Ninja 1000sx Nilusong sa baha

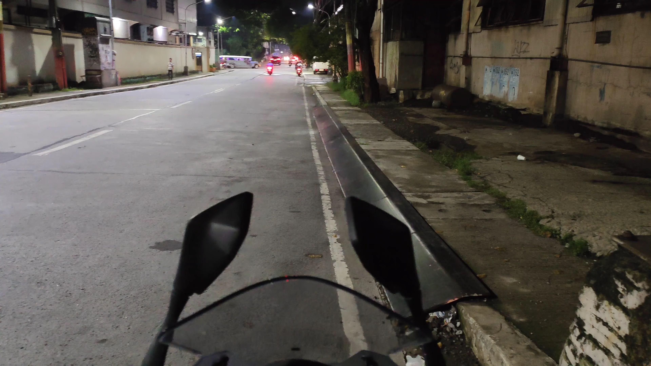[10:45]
Okay, so pauwi na tayo, mga idol. Tapos na tayo magpalagay ng driving lights at saka engine cover, kaso hindi kita, madilim.